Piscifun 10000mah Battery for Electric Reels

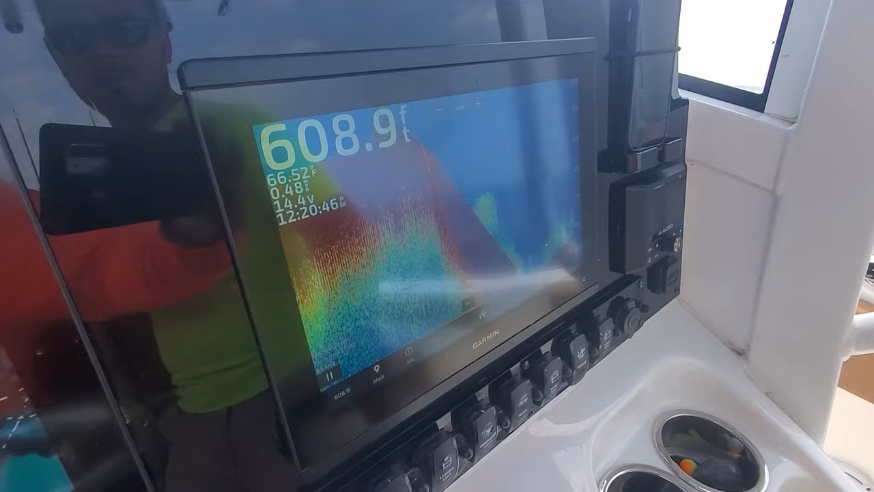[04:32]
On screen: depth 608.9 ft, water 66.52°F
Coming up the hill through everything. So that must be in meters. And that old Piscifun still got a line on it. Oh, I don't know what happened.